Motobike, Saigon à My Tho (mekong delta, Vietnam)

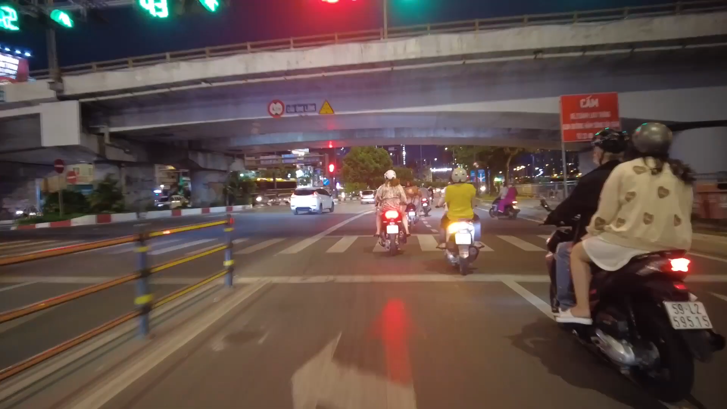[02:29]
De plus en plus, le trafic, le trafic,
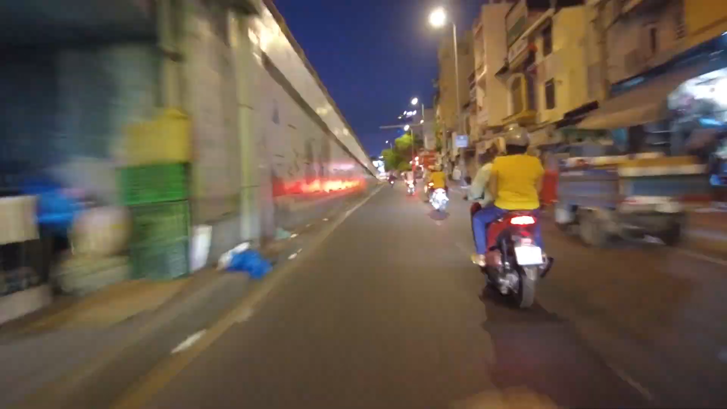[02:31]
pour finir dans le gros trafic lourd et pour arriver finalement à destination.